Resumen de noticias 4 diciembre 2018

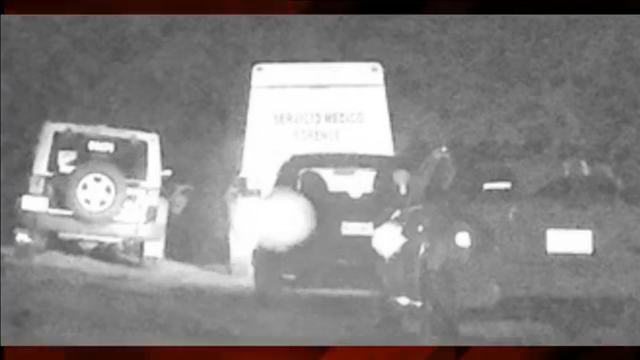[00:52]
Ayer por la noche, cerca de las 8:30, dos hombres fueron asesinados en un camino de terracería de la colonia Bonifacio García, localizado a un costado del balneario Santa Isabel. Esto es en el municipio de Tlaltizapán. De acuerdo a los reportes policíacos, primero se recibieron llamadas de auxilio de los vecinos que alertaban de que habían escuchado disparos. Cuando llegaron, pues lamentablemente encontraron a dos personas sin vida.